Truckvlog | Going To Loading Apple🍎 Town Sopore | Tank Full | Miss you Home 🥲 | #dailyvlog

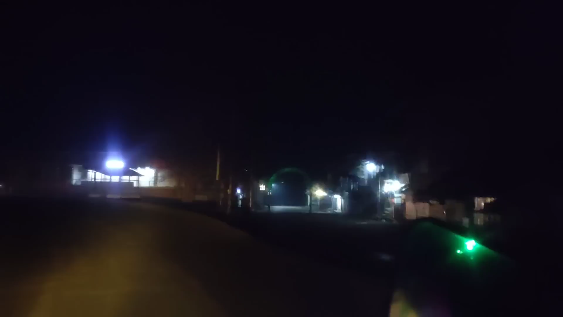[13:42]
राइड के समें ड्रैविंग कर रहा हूं, फुलस रोड बे कोई वरोसा नहीं है, किस जगा आइस हो सकती है, तो मुबाइल फून यूज करना मन है,
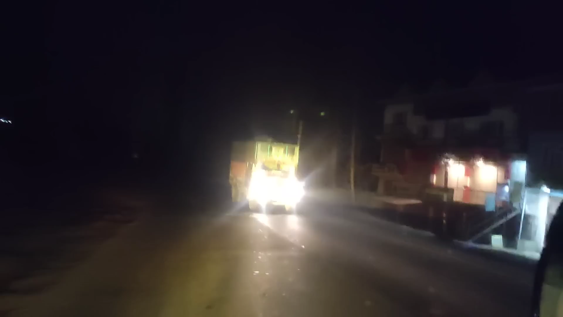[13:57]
अंदेरी रातों में शम्शान गाड़ू से जा रहे हैं भाई, बिल्कुल अंदेरी रात है,
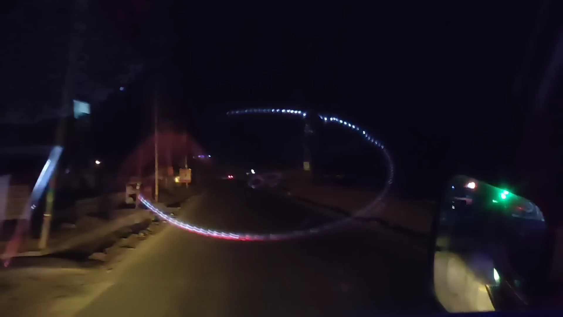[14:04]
हम भी चल रहे हैं, सो आगे क फिर पहुंच जाएंगे हम अपनी डेस्टिनेशन के,